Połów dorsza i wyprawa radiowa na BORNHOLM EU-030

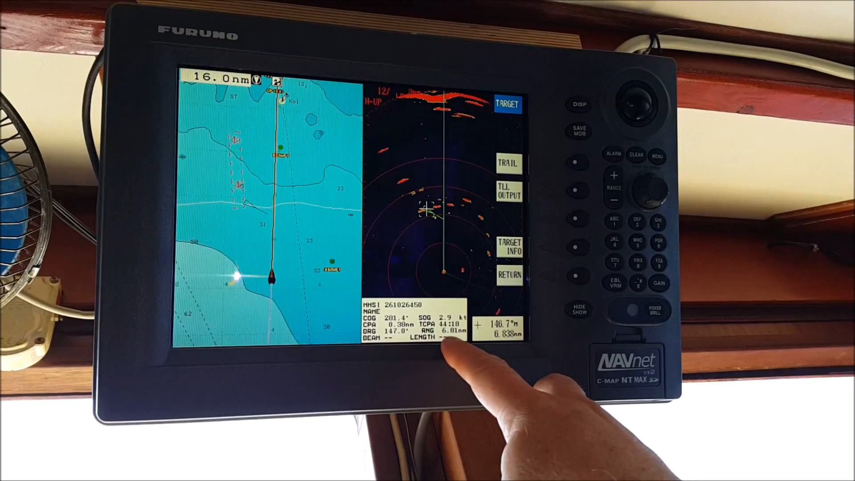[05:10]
Pokazuję, za ile czasu, za 44 minuty, miniemy się z nim na 3,5 kabla, czyli 500 metrów od niego.
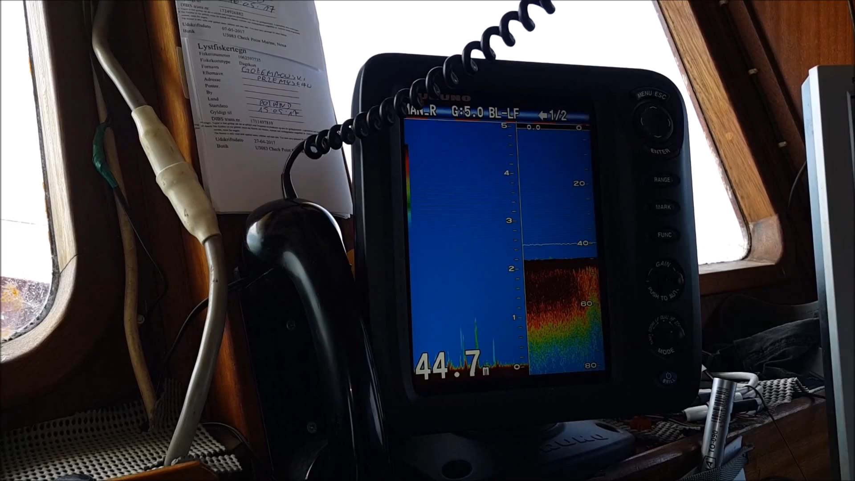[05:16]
On screen: depth 44.7 m
Głębokość aktualna.
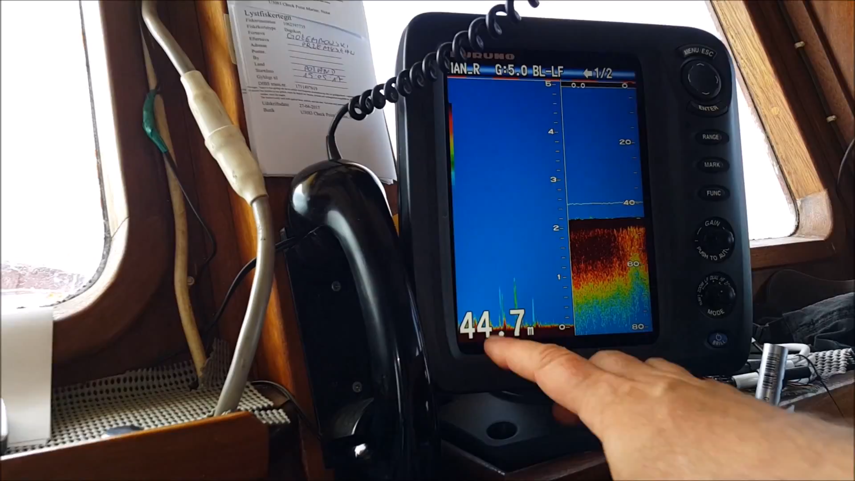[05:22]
On screen: depth 44.7 m
Tu jest podgląd 5 metrów, zoom, powiększenie. A tu jest... Patron, tutaj w drugim kamieniach. Patron, jak się mówisz, tak, ty jesteś? To cześć dla was.